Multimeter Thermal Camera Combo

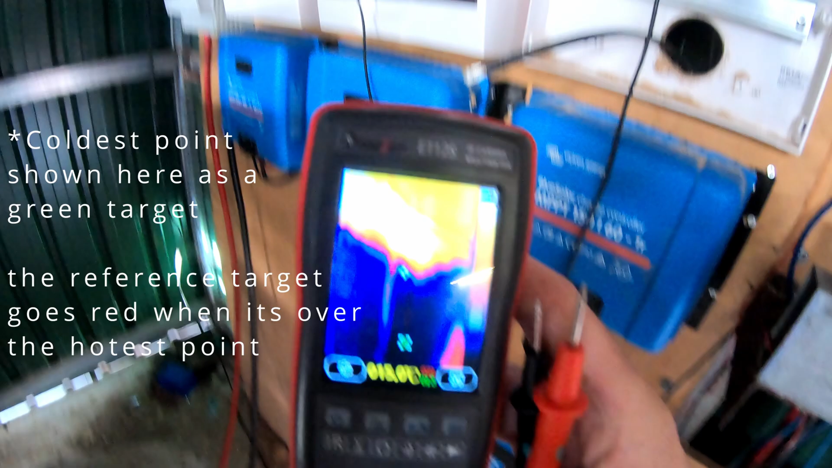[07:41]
well, it seems to work, ooh, that one's nice and warm, it does have a little reference, which is cool, uh, I think the reference is telling you that's where the hottest part is,
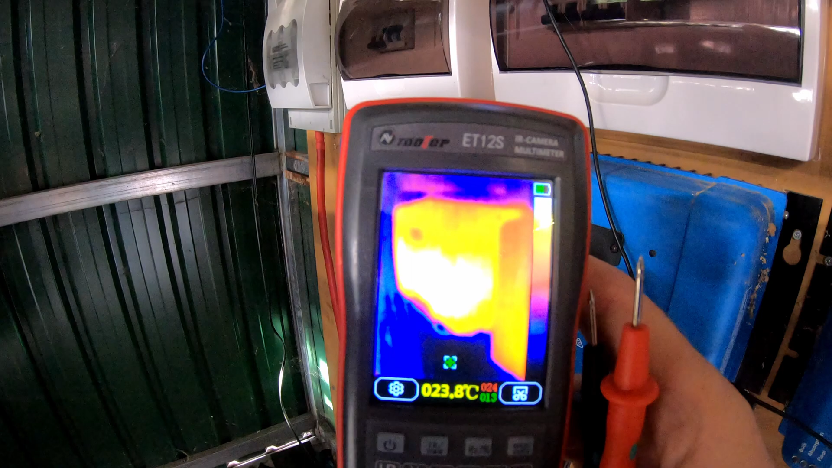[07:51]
so, if the hottest in the, that looks like the hottest is 25 degrees,
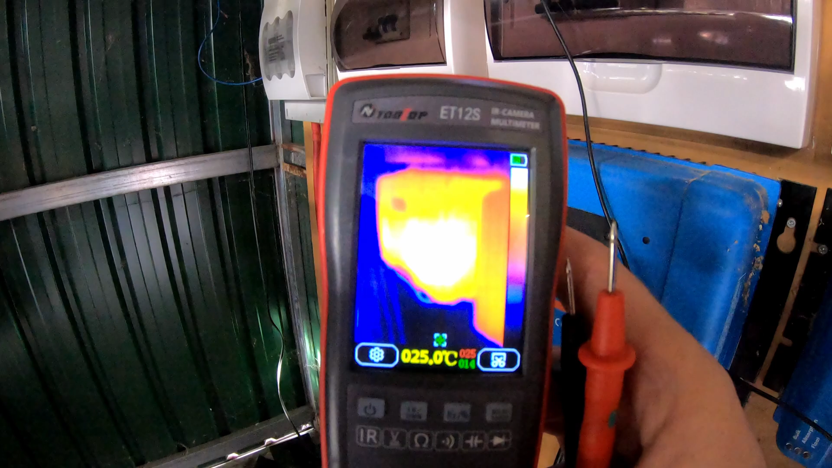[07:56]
On screen: spot 25.0°C
that's nothing really, isn't it, um,
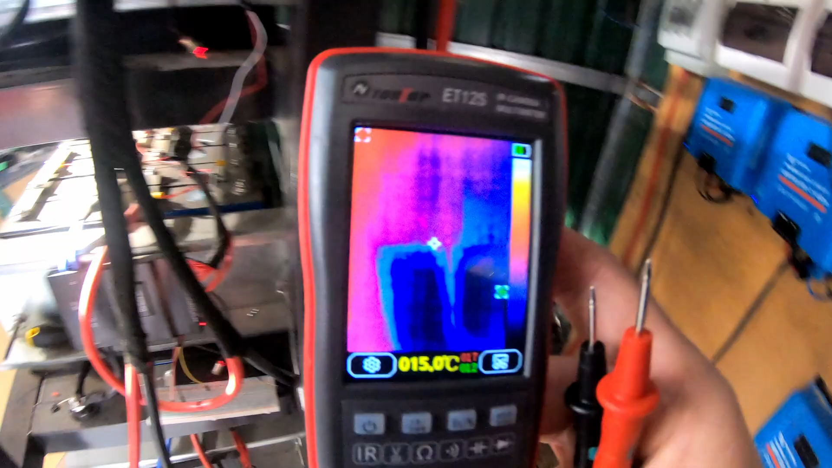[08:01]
On screen: spot 15.0°C
have we got any bad cells, haven't looked for a while, ooh,
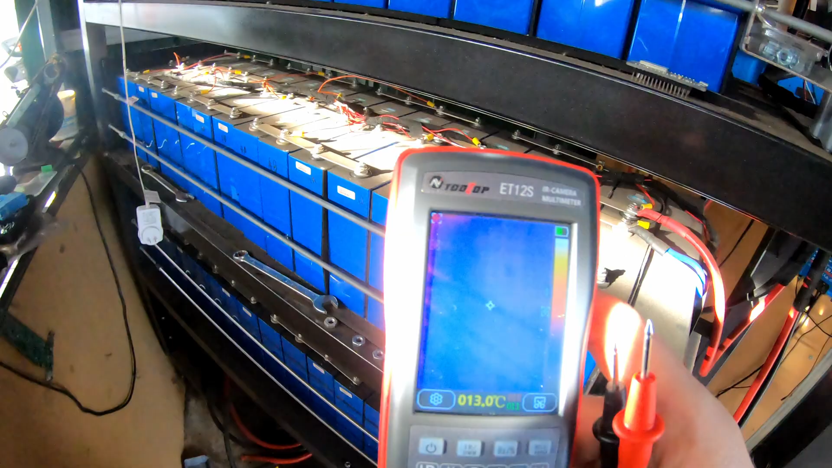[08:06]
On screen: spot 13.0°C
duck underneath my cable, which doesn't look like it, oh, hang on,
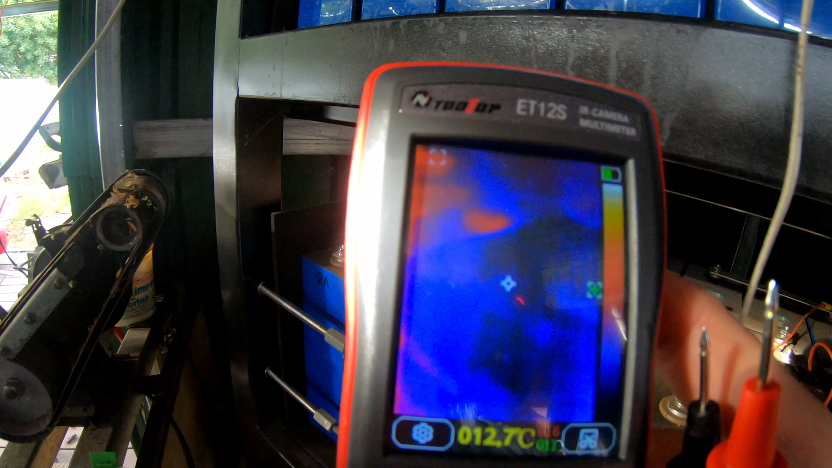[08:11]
On screen: spot 12.7°C
what are we here, oh, no, that's okay,
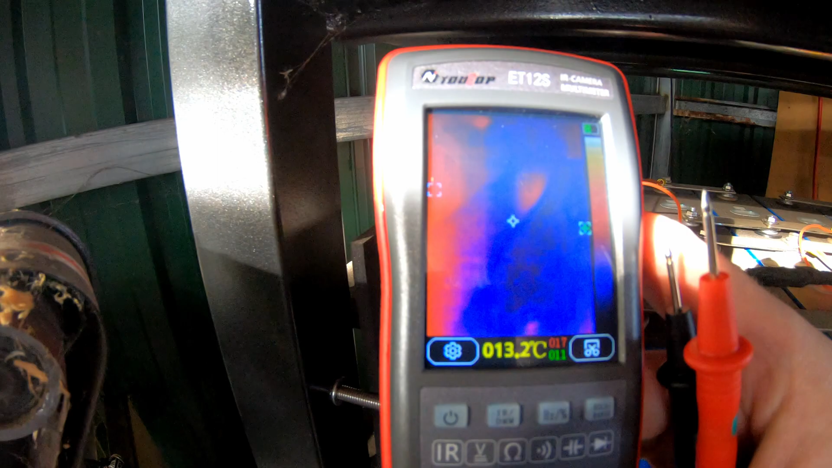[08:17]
On screen: spot 13.2°C
that's the, uh, material at the back, oh, no, what's happening now,
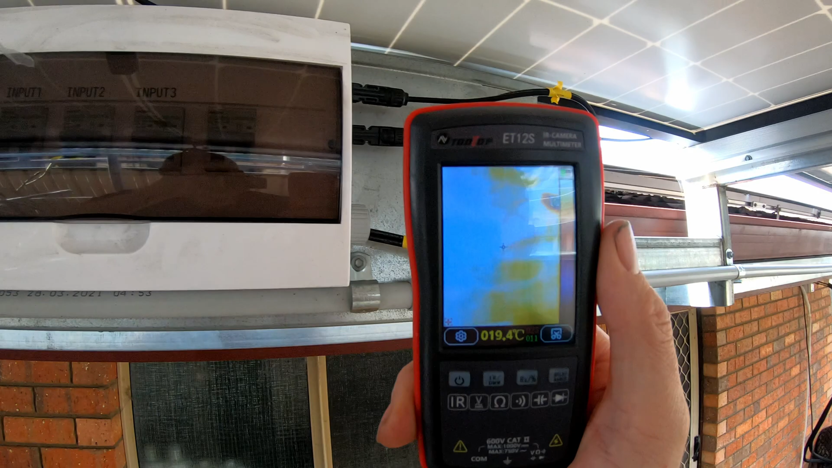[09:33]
good, I think, how do you check this if nothing in here is warm,
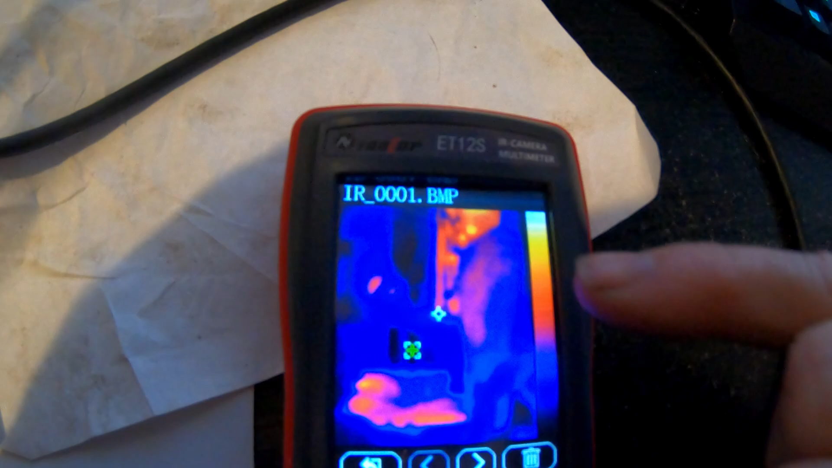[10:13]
can't really see it because he's out of the shop, but, there's a delete button here, so, you know, that's pretty cool, pretty happy with that, um, I mean,
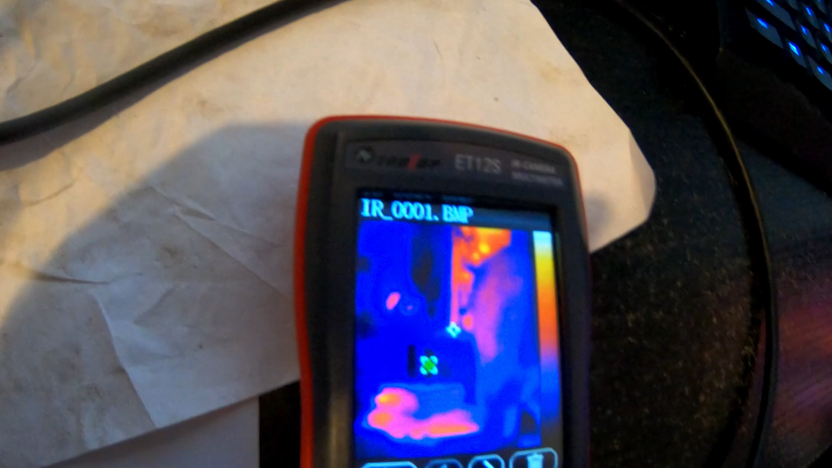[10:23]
what am I actually going to use this thing for, that's a thing, um, so,
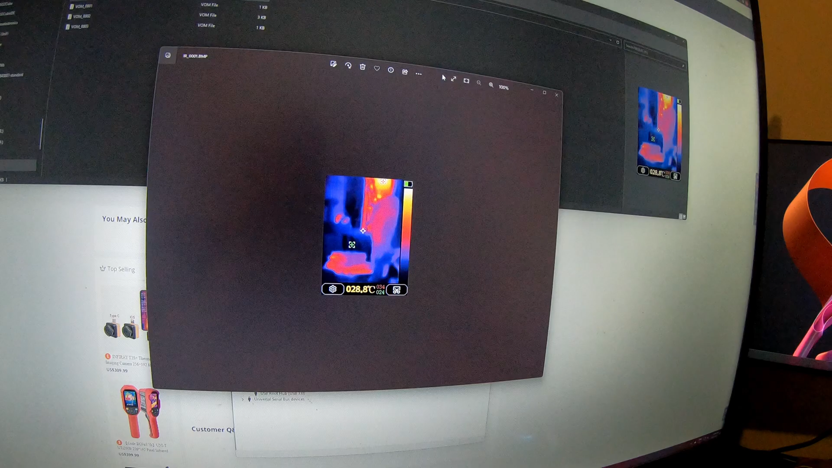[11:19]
but, uh, he can barely make out his face,